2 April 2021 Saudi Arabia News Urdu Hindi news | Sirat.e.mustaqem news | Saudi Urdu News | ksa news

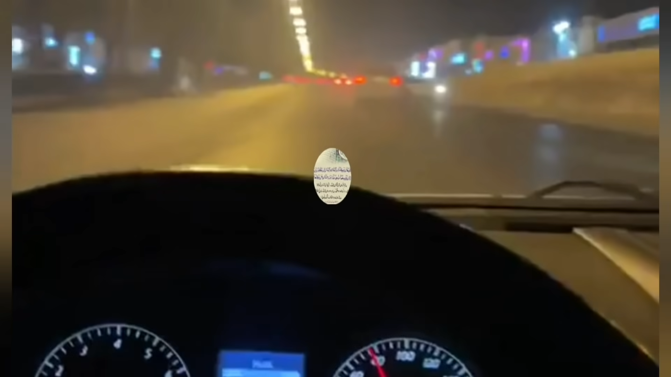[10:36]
رفتاری سے گاڑی چلا رہا تھا اس نے تیز رفتار گاڑی چلا کر ایک فخریہ انداز میں ویڈیوز سوشل میڈیا پر شیئر کی
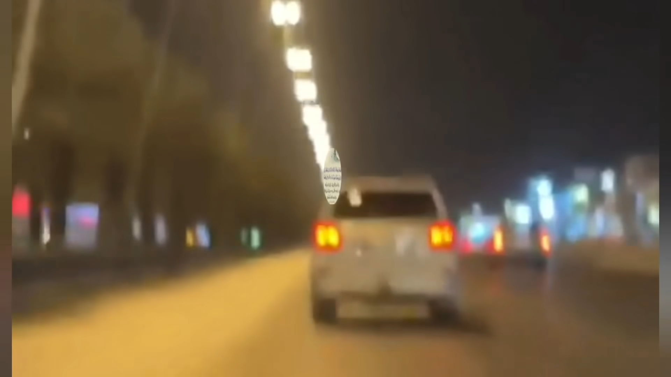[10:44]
سعودی مکمہ ٹریفک نے تمام طرح کاروئی کرتے ہوئے اس شخص کو فوری طور پر گرفتار کر لیا ہے اس نے اپنی زندگی بلکہ دوسرے افراد کی زندگی
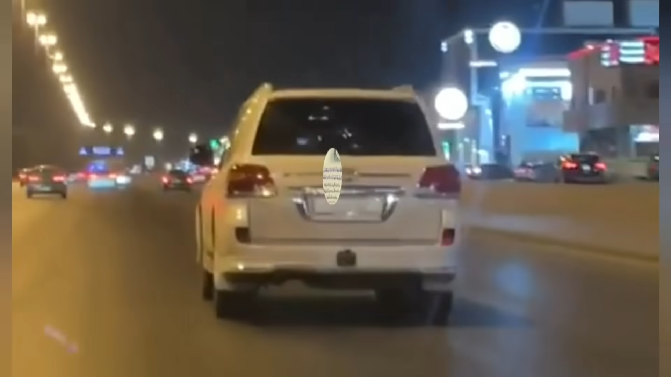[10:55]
کو بھی خطرات میں ڈالا کیونکہ اس کی گاڑی دو سو بیس کلومیٹر سے بھی زیادہ فی گھنٹے کے لحاظ سے ڈرائیو کرتے